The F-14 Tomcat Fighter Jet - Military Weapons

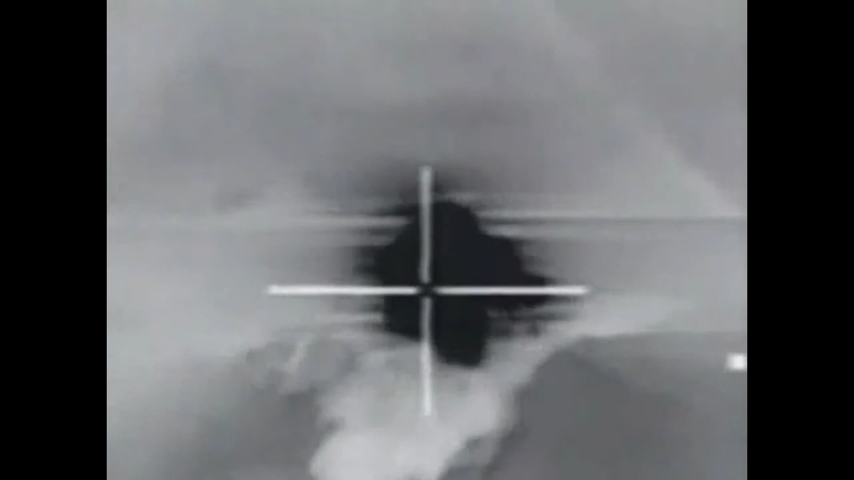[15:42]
To hunt ground targets, it relies on the Lantern, short for Low Altitude, Navigation, and Targeting Infrared for Night.
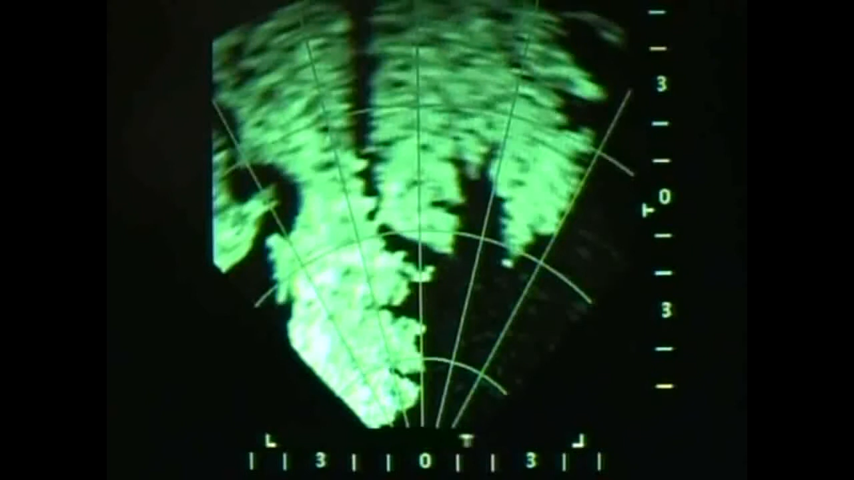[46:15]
With the APG radar, the Tomcat could now track targets at nearly 200 miles from almost any altitude.